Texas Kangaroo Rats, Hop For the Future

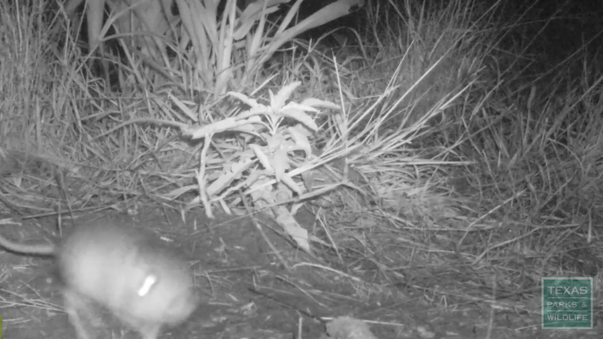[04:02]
He's back out. He's like groundhogging us. Up, up, down.